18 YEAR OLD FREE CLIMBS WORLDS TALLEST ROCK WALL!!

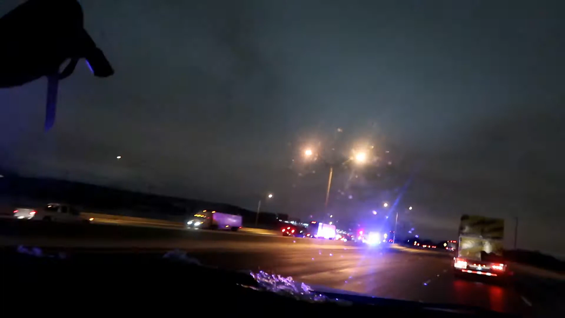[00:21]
Yeah, it doesn't look that bad. Just a semi, probably. Exactly, a semi. Oh, semi and semi. Jeez.